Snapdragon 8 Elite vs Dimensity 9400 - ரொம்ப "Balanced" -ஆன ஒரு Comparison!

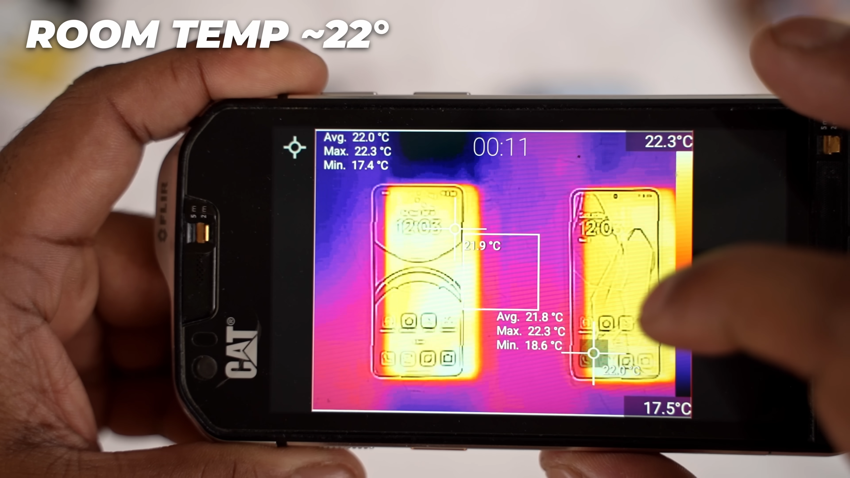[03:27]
On screen: max 22.3°C, scale top 22.3°C, scale bottom 17.5°C
The two phones are at room temperature. It is about 22 degrees.
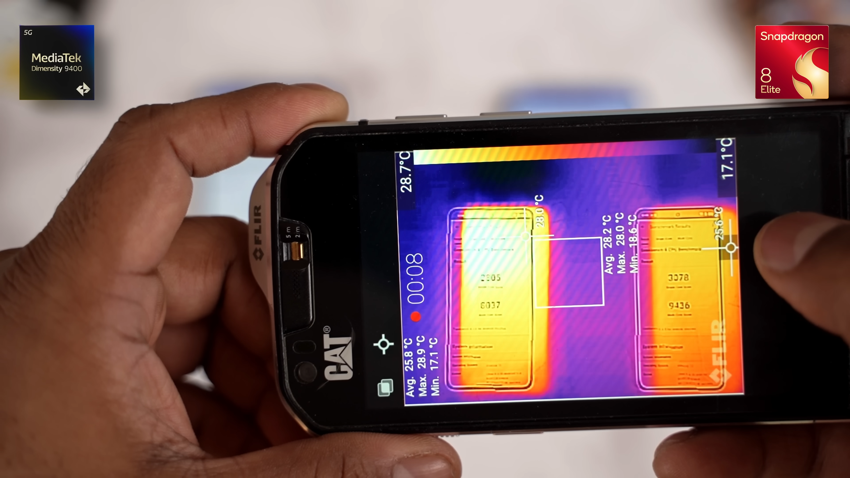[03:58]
On screen: scale top 28.7°C, scale bottom 17.1°C
So, the USB built for Findex 8 Pro is 25 degrees.
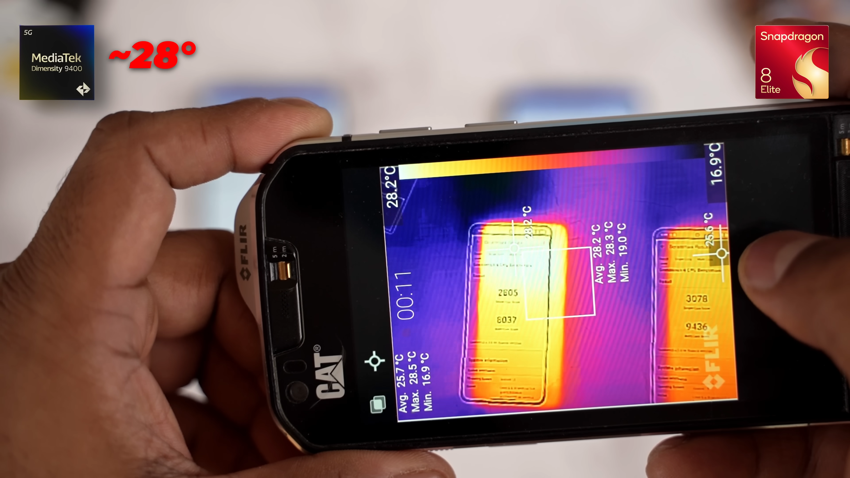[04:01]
On screen: scale top 28.2°C, scale bottom 16.9°C
So, on the back paint Andios, In this case, a device is 0.12 GHz.
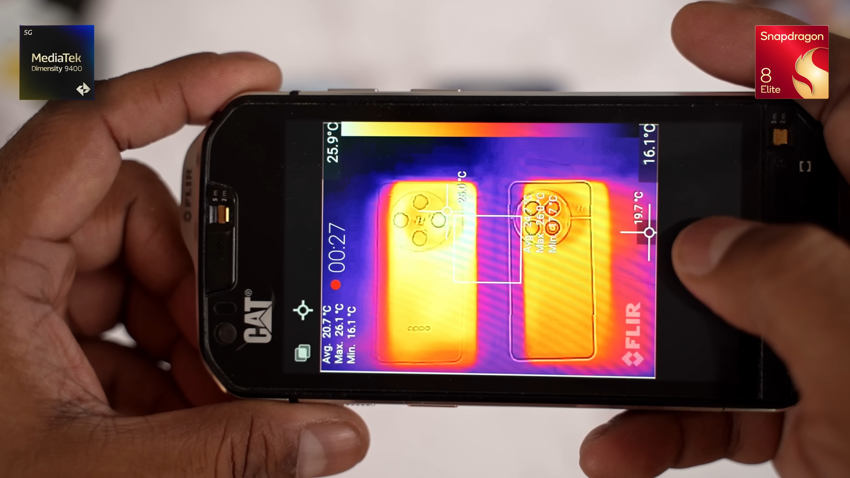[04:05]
On screen: spot 19.7°C, scale top 25.9°C, scale bottom 16.1°C
I am going to run for the OnePlus 20. We'll hold the量.
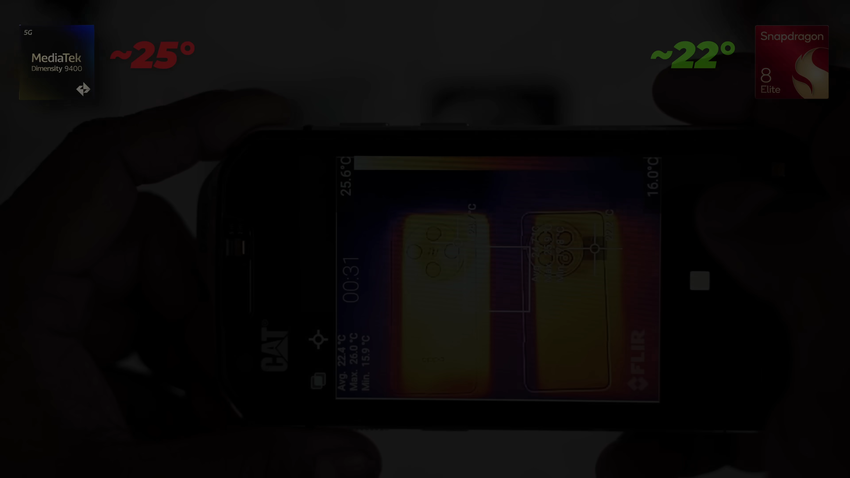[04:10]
On screen: scale top 25.6°C, scale bottom 16.0°C
Ok, the user now has Q12. Now, 2 phones are room temperature. Now, use Big Mark.
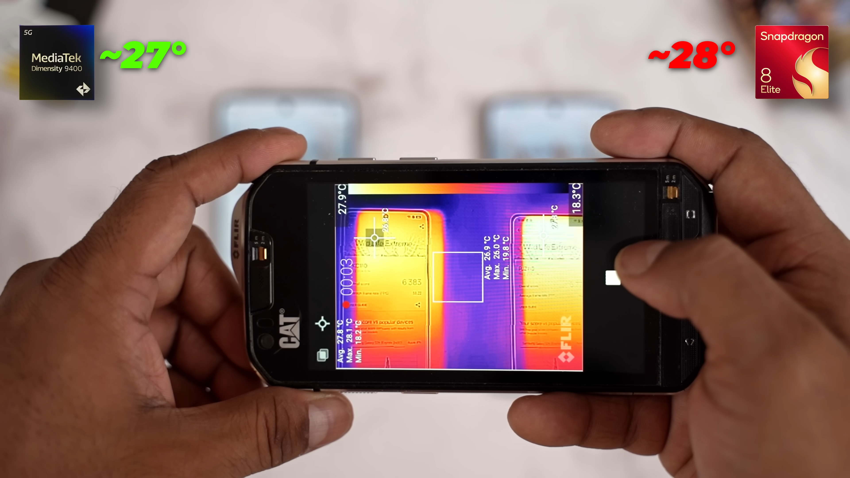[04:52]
On screen: scale top 27.9°C, scale bottom 18.3°C
We can also see this one of these.
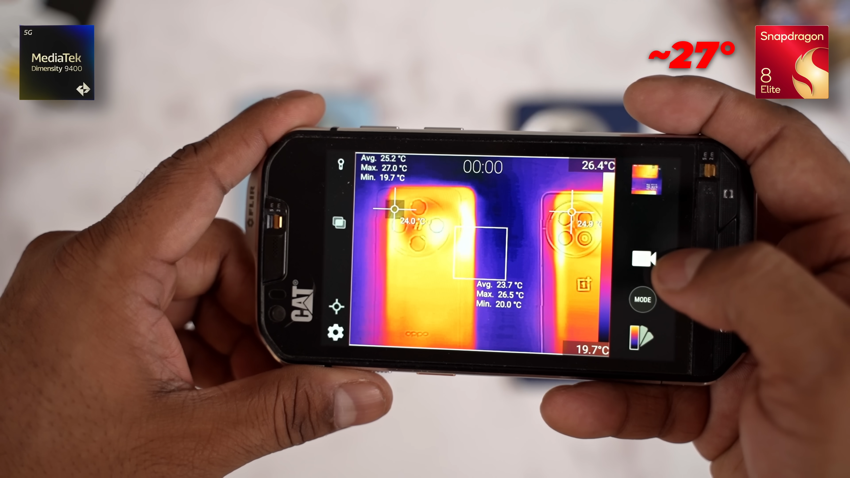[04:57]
On screen: scale top 26.4°C, scale bottom 19.7°C
The display is 23 degree in OnePlus 13 and 26 degree in Oppo.
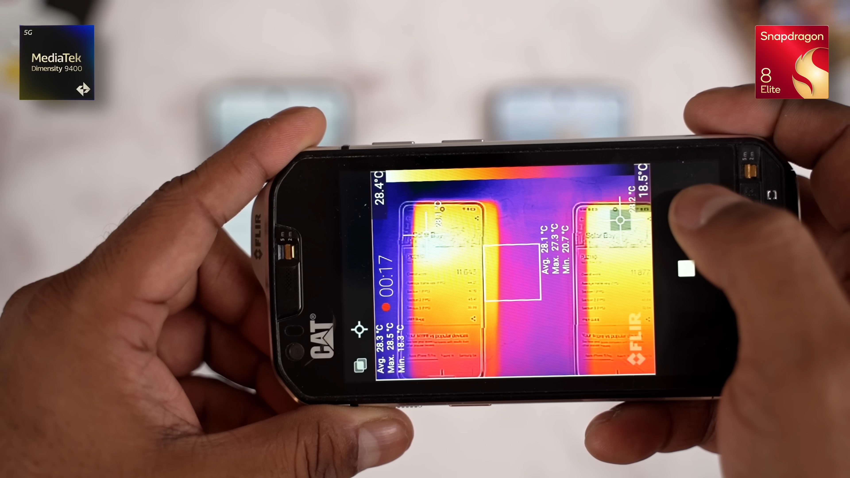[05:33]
On screen: scale top 28.4°C, scale bottom 18.5°C
The 2nd of the screen is equal to 23 degrees.
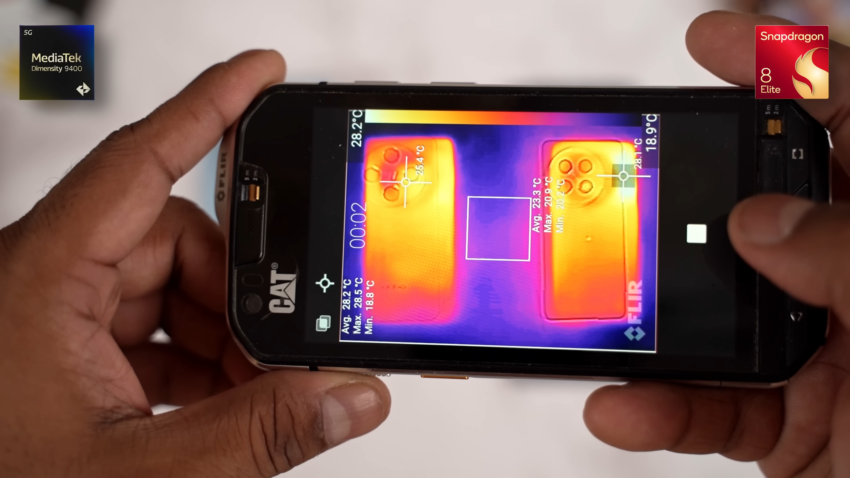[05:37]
On screen: scale top 28.2°C
On the screen, it is only 2 degrees in OnePlus. Now, we will turn it into the 2 phones.
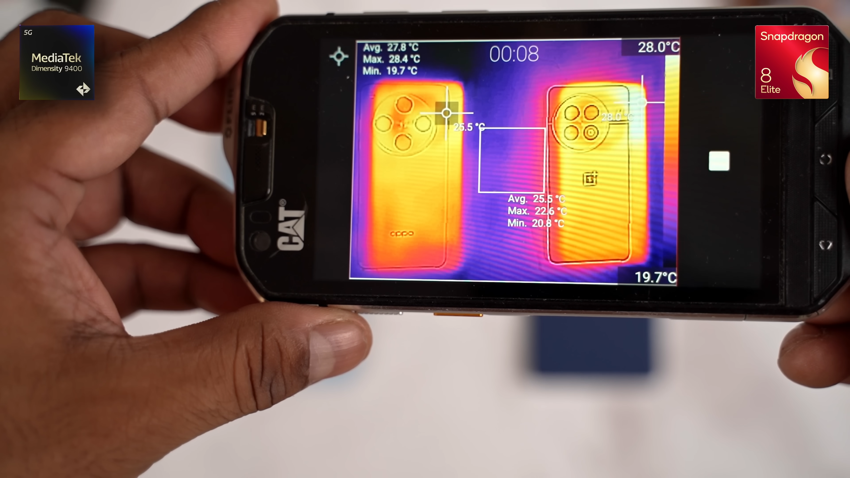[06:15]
On screen: scale top 28.0°C, scale bottom 19.7°C
1.0 degrees, a little bit of heat. Let's get the two cool-downs.
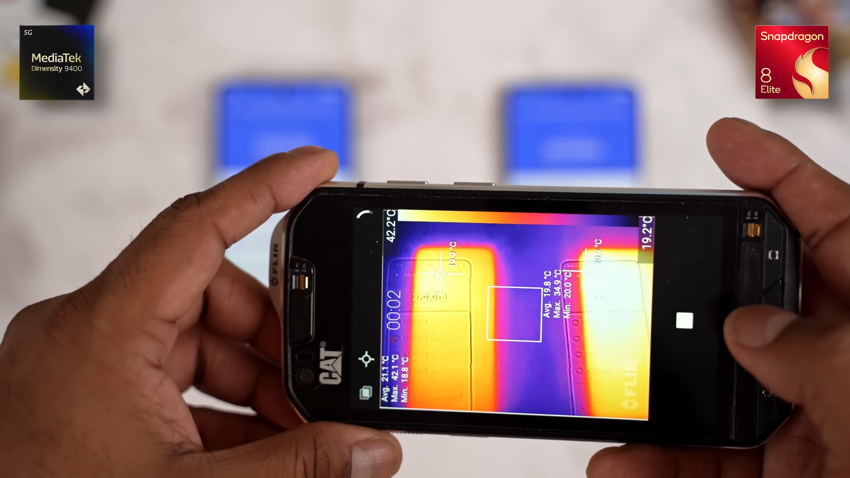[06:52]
The CPU is better than the CPU. FindX8 Pro has maximum 30 degree temperature. OnePlus 13 is more than 50.